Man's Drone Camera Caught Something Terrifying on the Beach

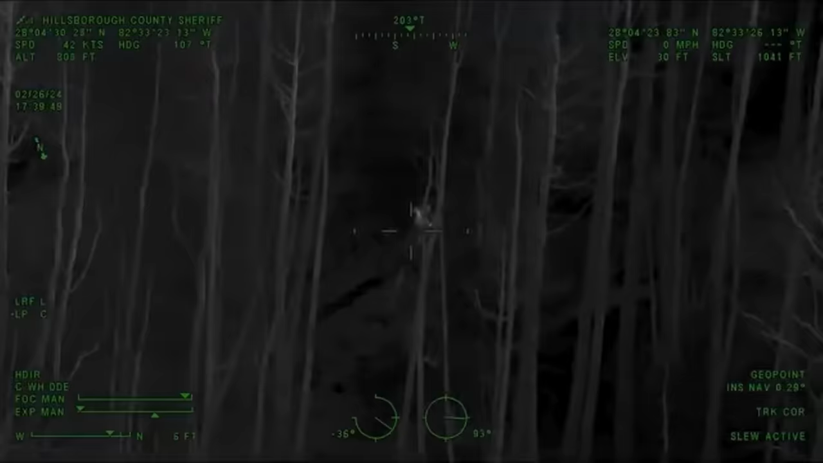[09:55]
Thermal Triumph Hey, I think I got her in the woods. A five-year-old girl wandered off somewhere while she was playing outside her house in Tampa when she didn't return several hours later.
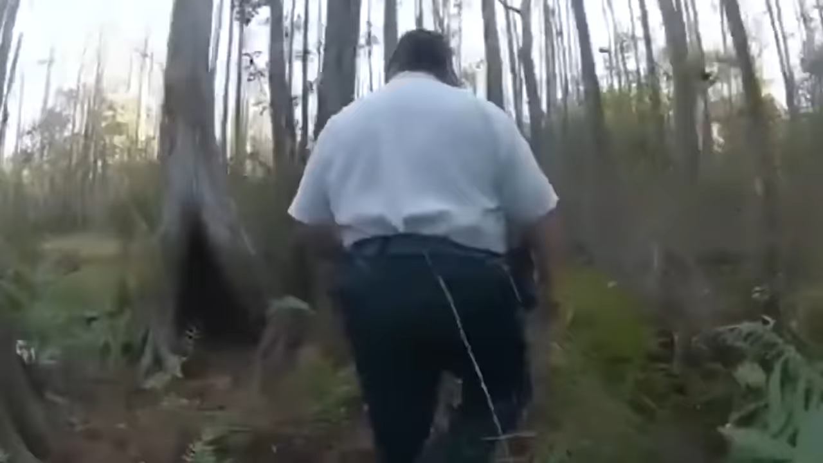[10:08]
Cops were called for an area-wide search.
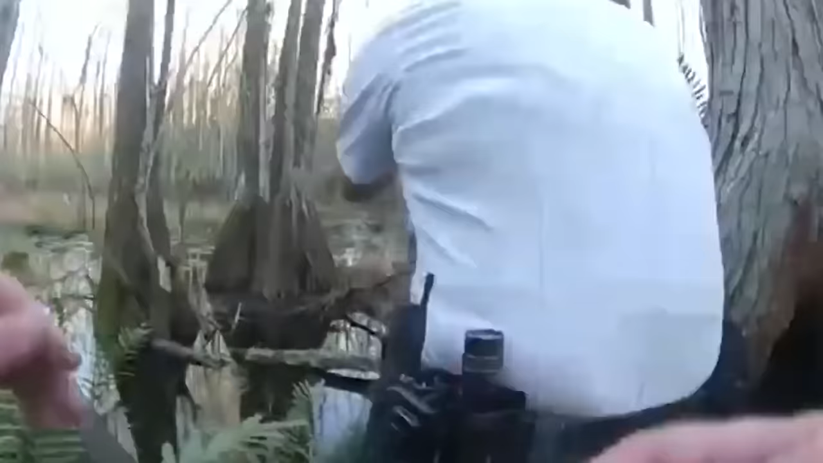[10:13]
After checking all nooks and crannies, they eventually decided to visit the local swamp. But since it was too big and would take a long time for them to clear it off,
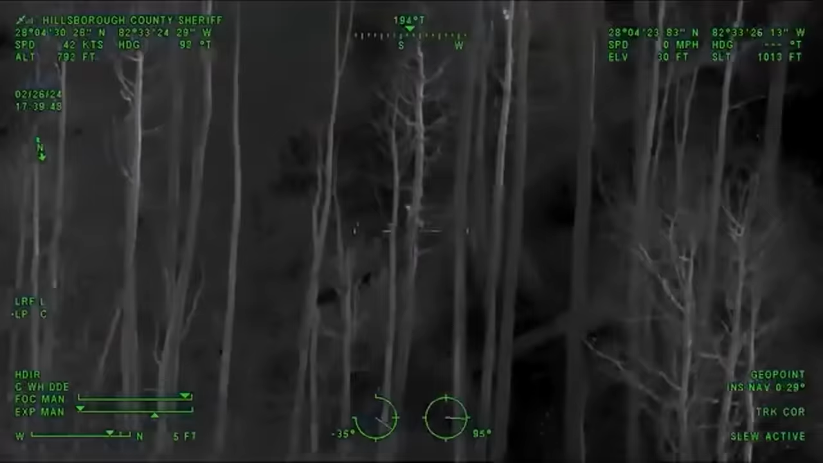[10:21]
they decided to use a drone with thermal imaging to scour the area before they went in.
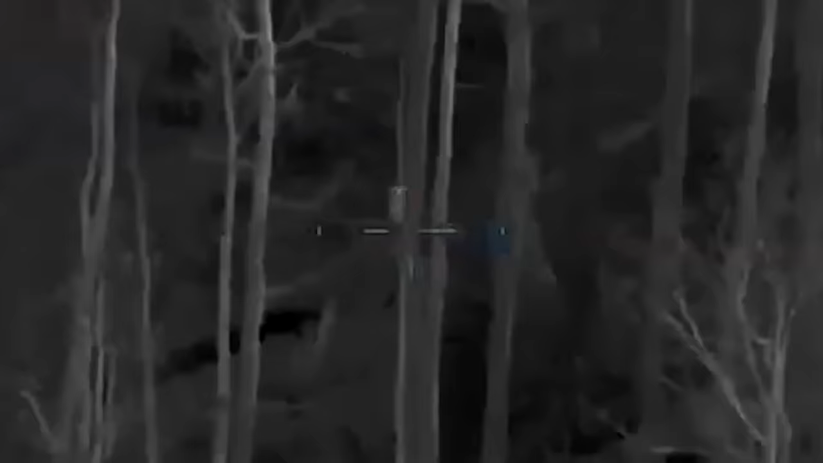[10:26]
Luckily, the drone found a little girl right in the middle of the swamp. Probably staying in place out of confusion, cops didn't wait a second and immediately rushed to the scene.
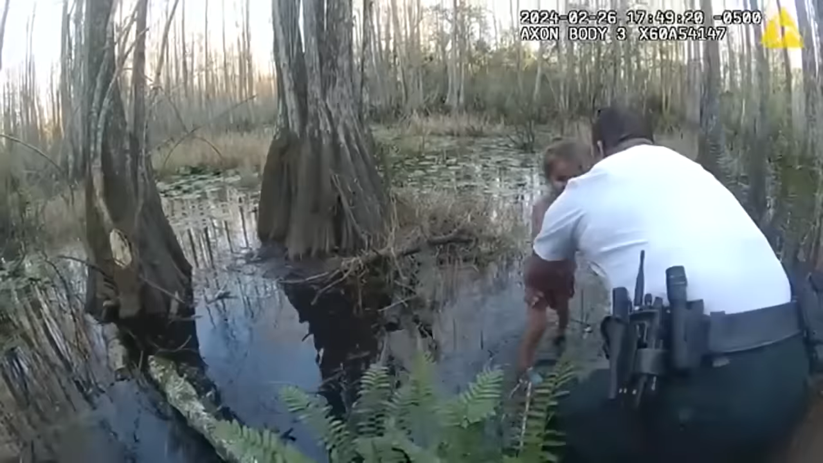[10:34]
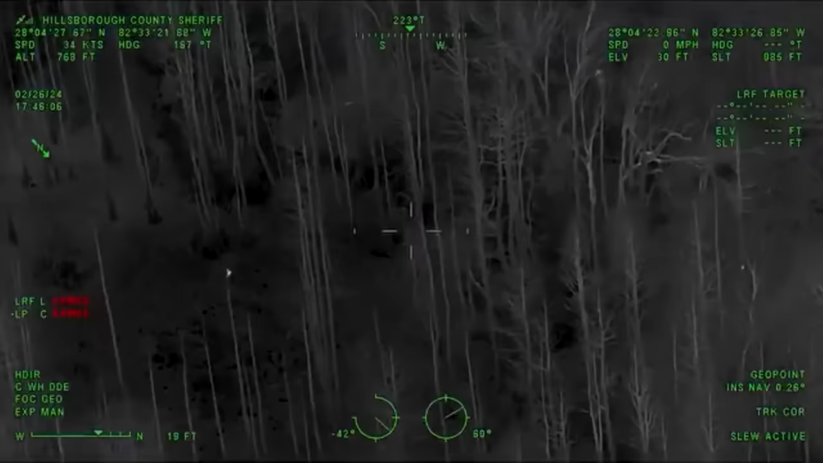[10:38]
With the helpful drone guiding them along the way.